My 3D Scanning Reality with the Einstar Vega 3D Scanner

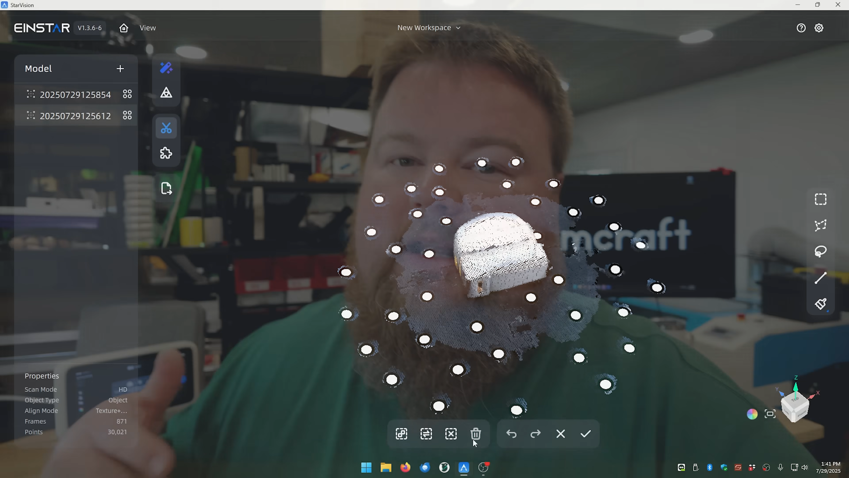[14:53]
and using the software from Einstar, edit it in the computer.